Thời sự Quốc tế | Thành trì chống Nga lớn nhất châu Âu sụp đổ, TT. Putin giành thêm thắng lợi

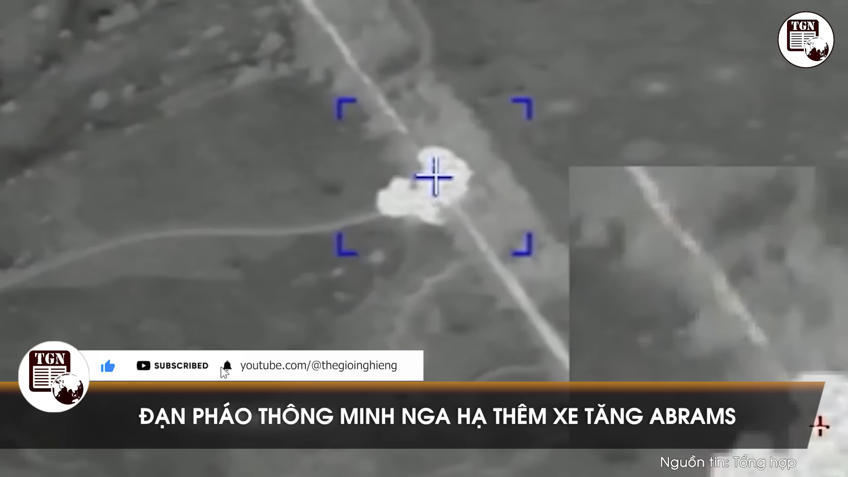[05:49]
TASS vừa dẫn tuyên bố nóng của Bộ Quốc phòng Nga cho biết đã sử dụng đạn pháo dân đường Krasnopol bắn từ pháo tự hành 2S19 M-STAR-SS